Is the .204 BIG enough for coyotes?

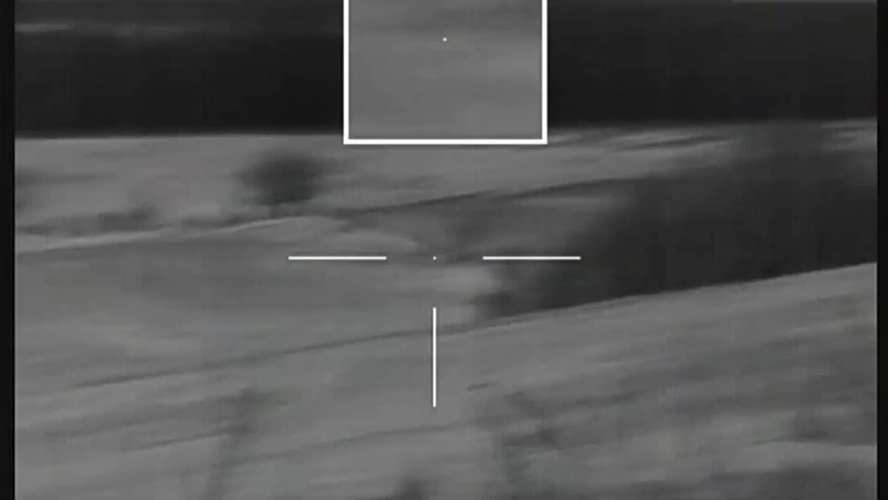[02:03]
I know I made a pretty good hit, I mean, and I'm sure it's down there dying.
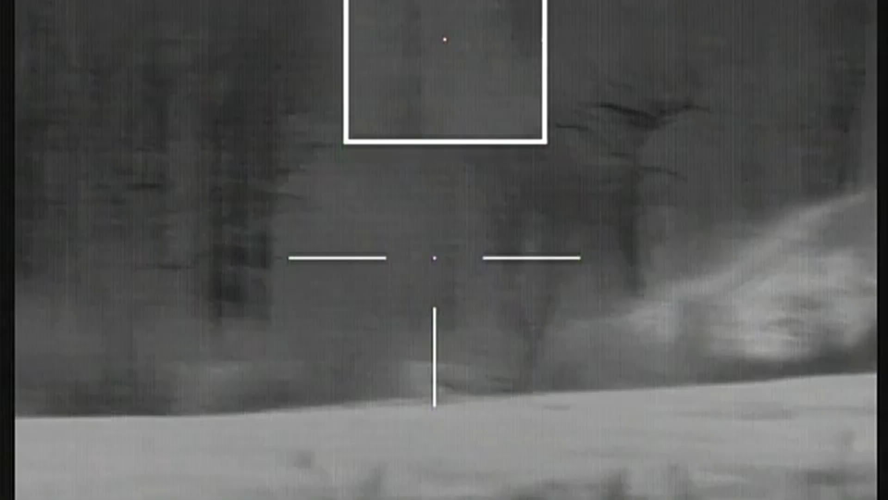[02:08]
But I keep the call going and I turn the pup distress on,
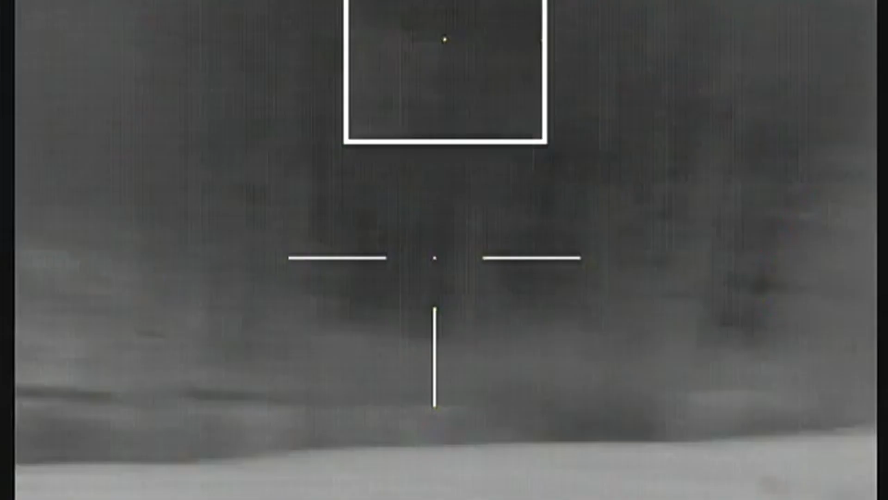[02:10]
and like another five minutes one pops up on the other side of the valley,
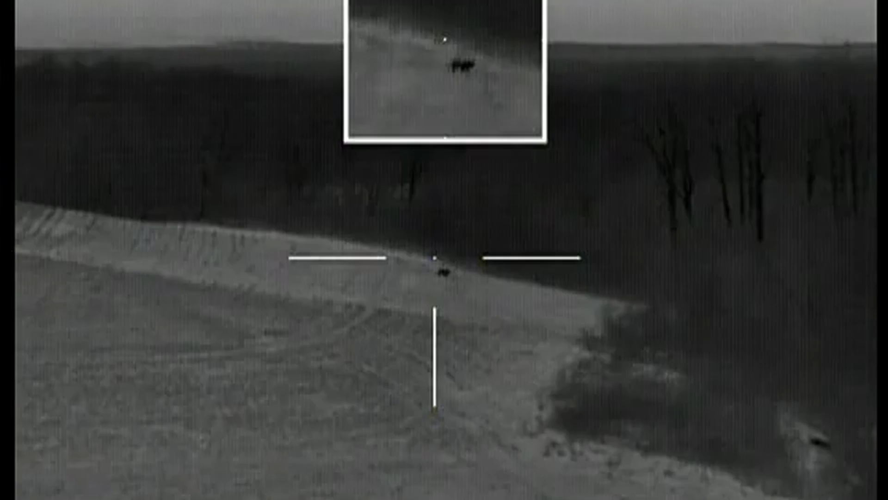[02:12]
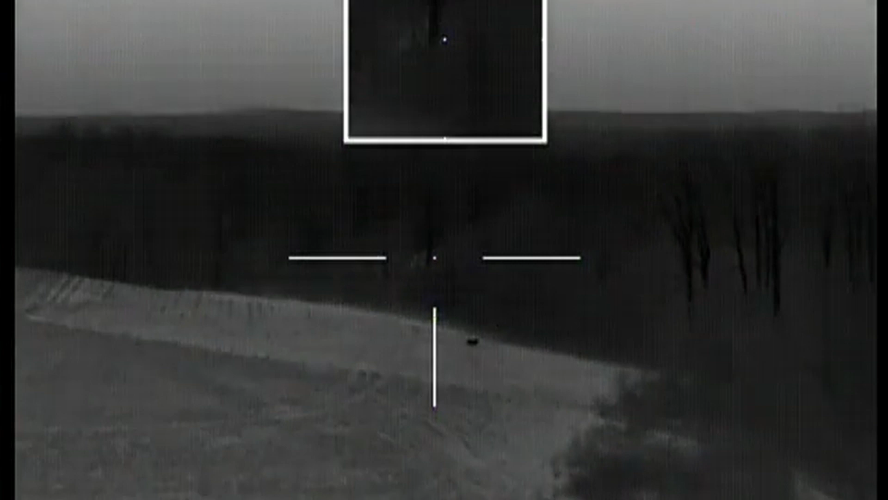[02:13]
pops out, and unfortunately it's downwind to me, and I was like, well that thing's never going to come in, so,
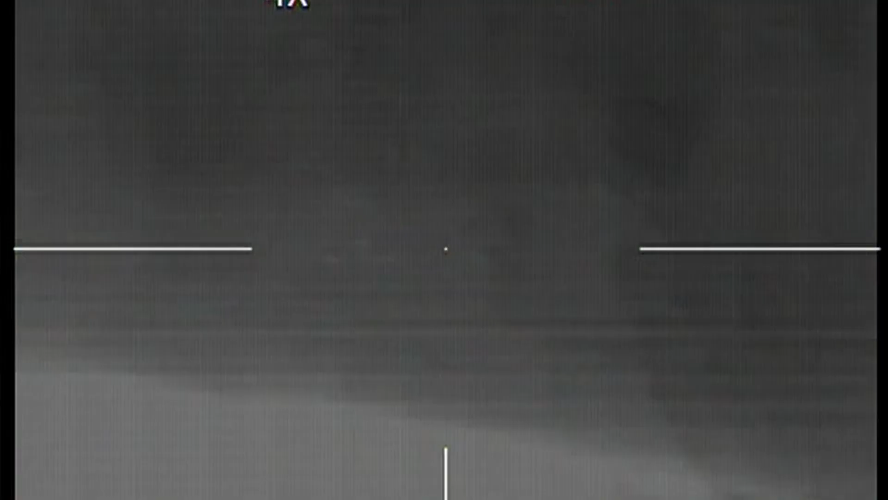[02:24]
it's like, I don't know, 400 yards probably, and I miss it, but you can actually see me when my bullet hits.
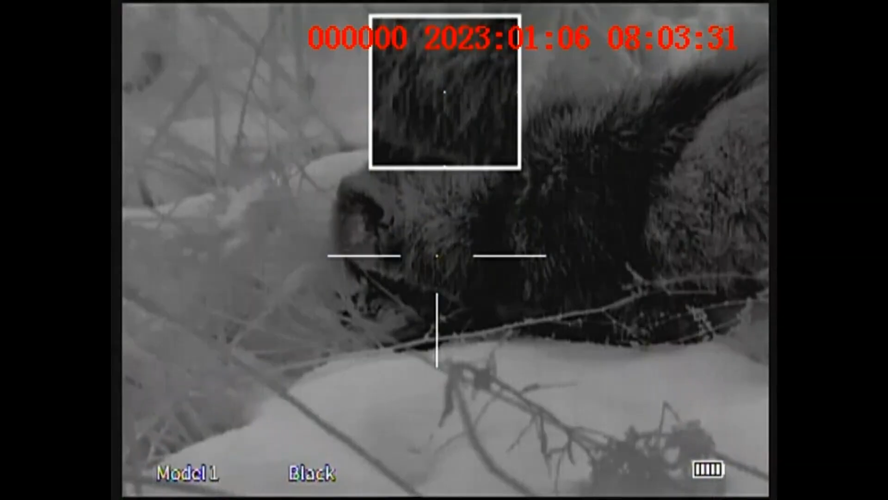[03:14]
I mean, it wasn't dead yet, I had to shoot it again, but, here'd you go,
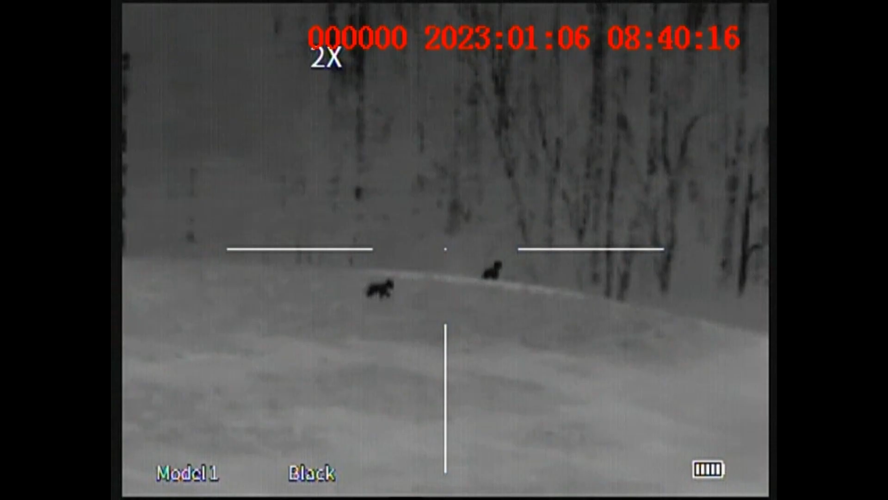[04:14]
it's 250 yards, but I thought it was further.
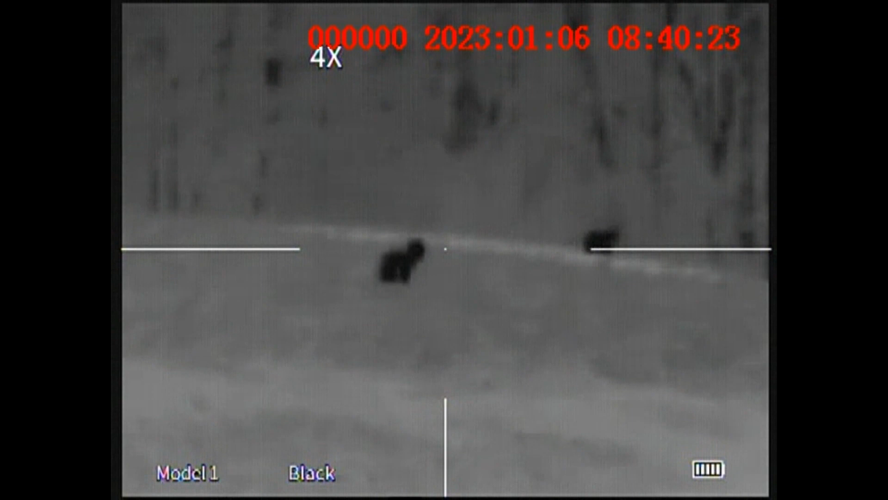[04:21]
And I aimed, I probably wouldn't have needed to aim this high, but I aimed like up on its head.
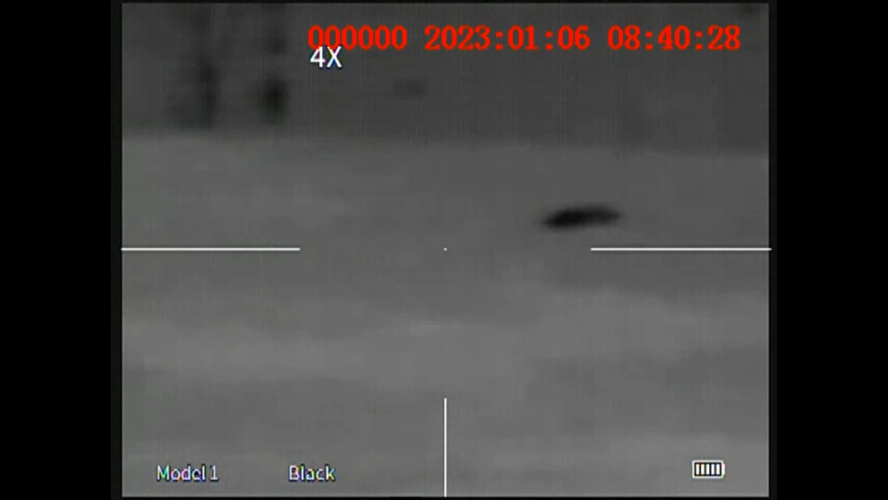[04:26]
You can see here, like, it's really hard to tell where it hit.
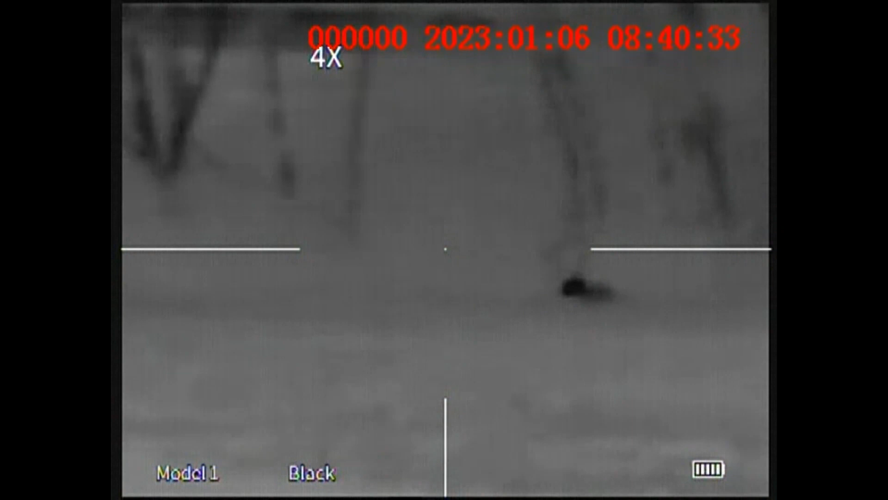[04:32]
If my gun was shooting right, like I showed before in those last videos, then that kind of explains why I missed this one.